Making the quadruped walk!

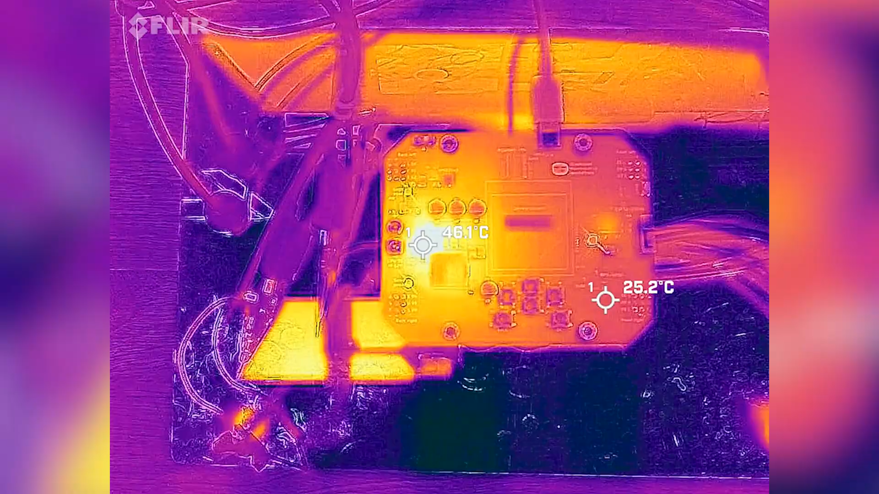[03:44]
And I'm also looking for unexpected heat sources like under-dimension diodes, traces that are too narrow, or just generally ICs with poor heat management. Here I'm stepping through incrementally higher loads, waiting at each step for the heat increase to stabilize. After I convinced myself that the board was working fine, I started installing the board and fired up the robot.